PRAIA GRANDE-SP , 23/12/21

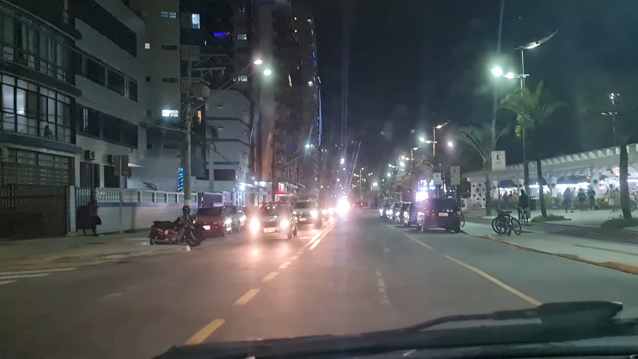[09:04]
Vou mostrar um pouco a noite de Praia Grande. Vou até no canto do forte, vou rodar a orla. Mas é isso aí, gente.
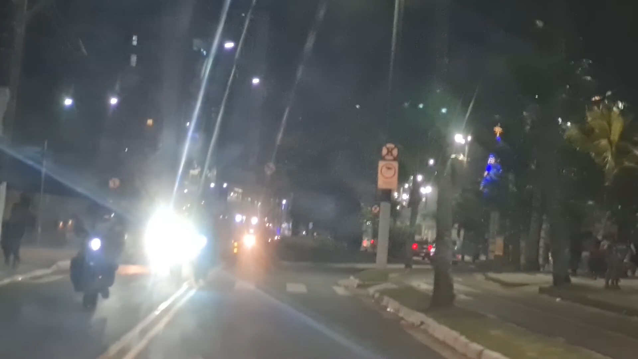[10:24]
Muito linda, Praia Grande. Mercado aberto 24 horas.
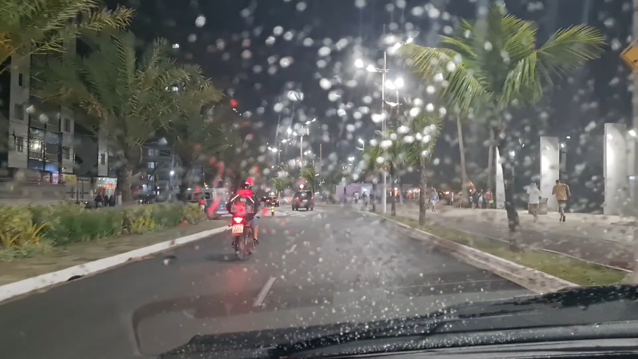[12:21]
chuvinha de... tá ventando, né? Mas não era pra tá chovendo, porque tá estrelado. Nesse momento, saí, tava estrelado o céu. Mas é a Praia Grande, pessoal. Aqui o tempo, ele é meio inconstante mesmo, né?
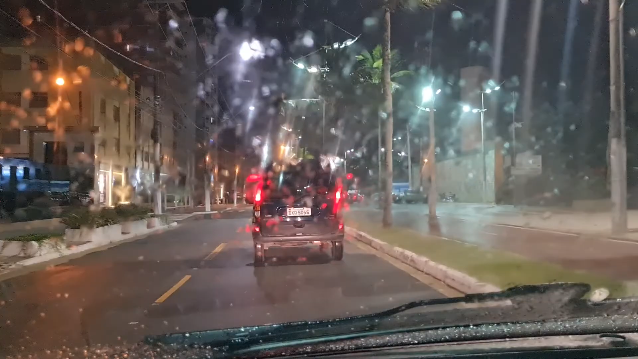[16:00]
É isso aí, gente. É isso aí, pessoal. Aqui é o Canto do Forte, né?
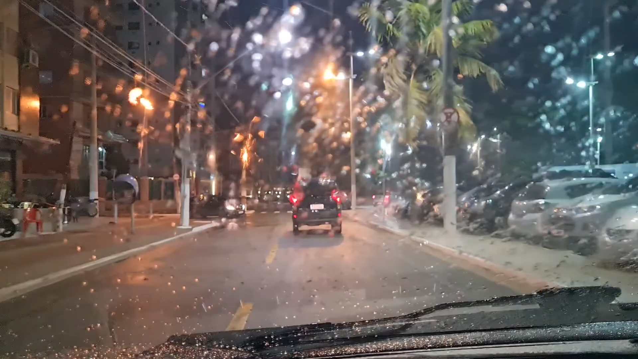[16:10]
Vou começar no muito bem policiado a cidade.
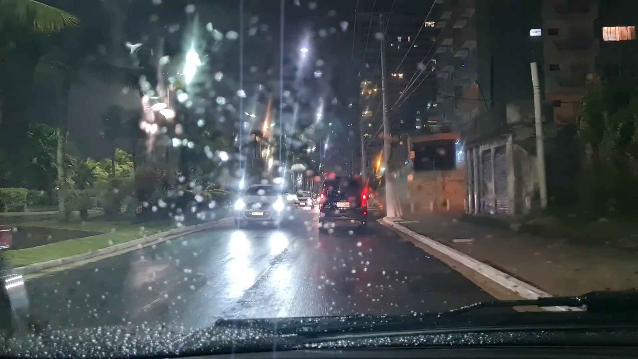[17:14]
Aqui essa região é uma região muito boa, movimentada. Começou a chover, né, hoje, então não tá aquele. Mas aqui, pessoal, é um lugar bem movimentado, viu? Hoje é quinta-feira, né? Amanhã é véspera de Natal, né?
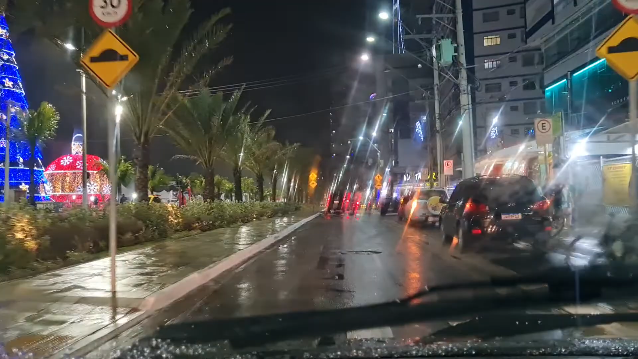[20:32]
Esse bar aqui grande tem um movimento pessoal grande. O centro.
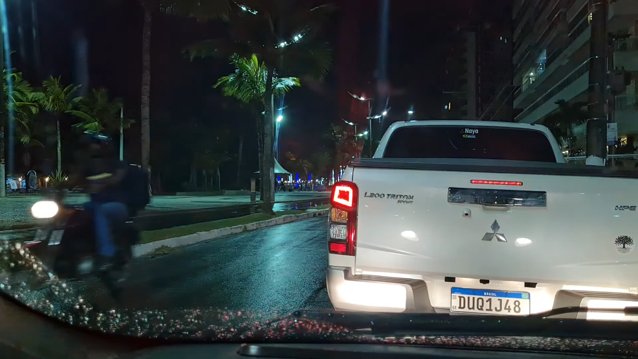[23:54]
Esta é a orla de Praia Grande.
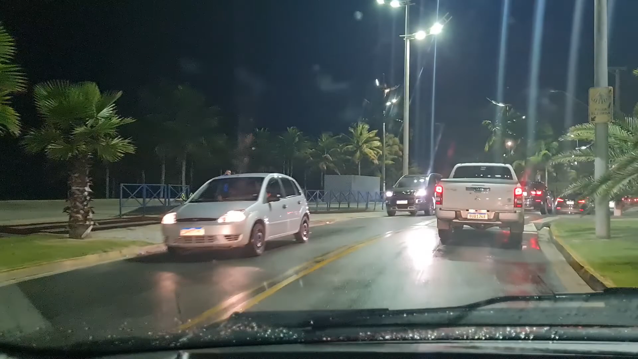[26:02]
Linda orla, viu, gente? Eu sou apaixonado pela orla marítima. Da hoje é que virou o tempo, né? Então, mas aqui é a Guilhermina, pessoal.
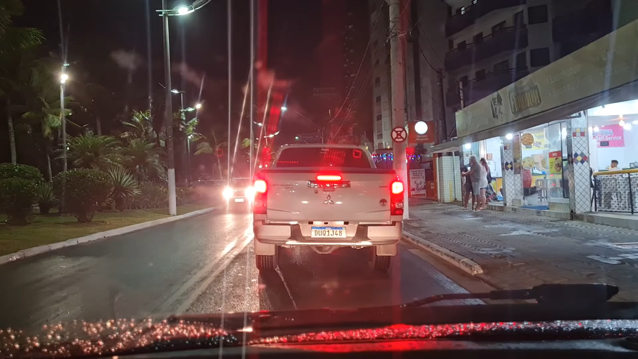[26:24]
Aqui é a Guilhermina. Bonito aqui, viu?
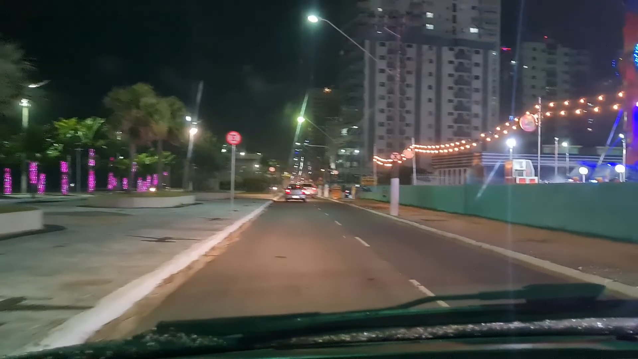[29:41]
Mas é isso aí, pessoal. Vou pegar o retorno aqui. Eu estou